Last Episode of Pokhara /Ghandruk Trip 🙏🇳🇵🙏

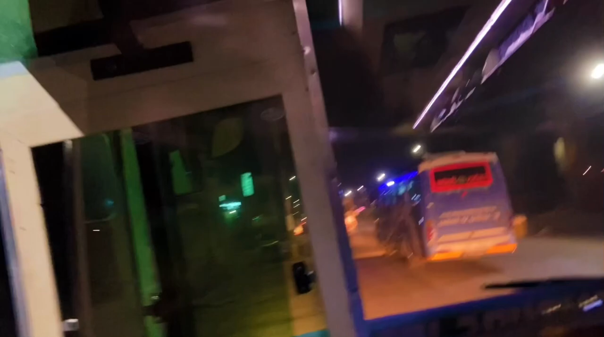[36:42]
यो रातिको ट्राभल पछि यो टाइममा चाहिँ नि कलङ्की आइसकेको थियो.
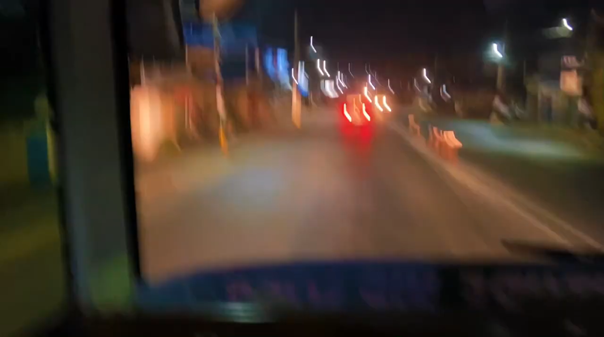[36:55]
त्यो समयको मोमेन्ट हो यो र कलङ्की आयो भनेर म छिटो छिटो निस्किन खोज्दै थिएँ.